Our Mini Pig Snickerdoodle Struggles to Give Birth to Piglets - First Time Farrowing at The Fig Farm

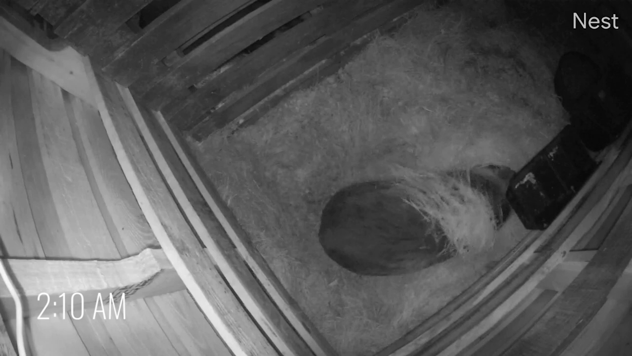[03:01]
Kind of dozing in and out at this point on the couch, but I saw her kind of bed down, so then I was like, oh, maybe it'll be okay.
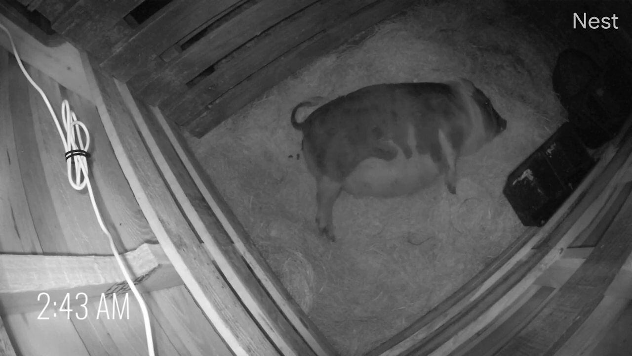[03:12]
And then I woke up and I saw this happening. So I ran and I told my husband, I think it's happening. And then by the time I had gotten outside, we had a baby.